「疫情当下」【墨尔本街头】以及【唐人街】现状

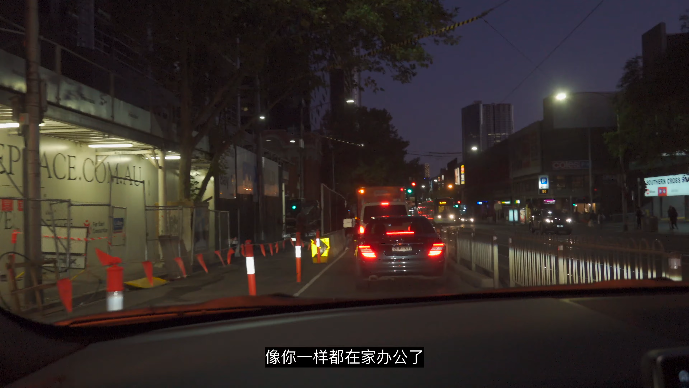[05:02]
大部分人像你一样都在家办公了然后也不用出来也不用出来上班了在家呆疯了别疯了你看电车上几乎没什么人是吧对也就一个两个就是真的以前
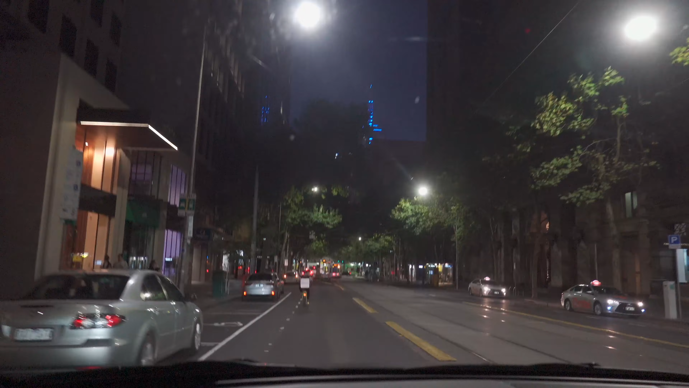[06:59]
真的是我没想到我以为老外心这么大怎么不是我跟你讲是因为现在出台了法规就是而且大家也不出来了对罚款是真的法然后我们现在可以看到这里有一个戴口罩是亚
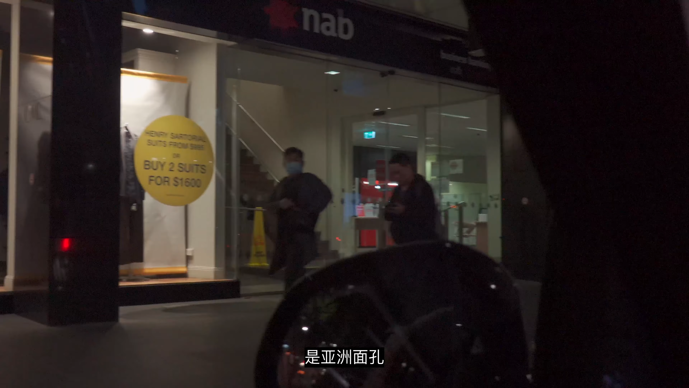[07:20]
洲面孔但另一位小哥哥怎么不戴呢
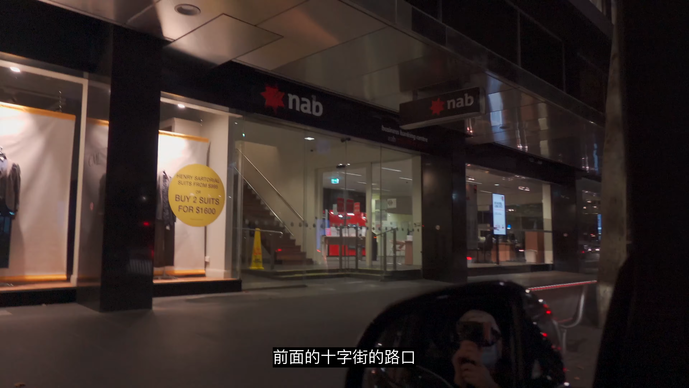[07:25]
前面这个十字街的路口然后往左转就是墨尔本的市
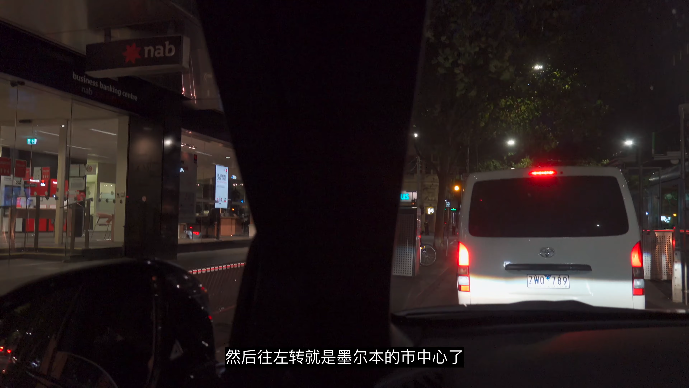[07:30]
中心了左转其实就是商场什么的这条街真的是特别繁华叫伊丽沙白吧伊丽沙白大街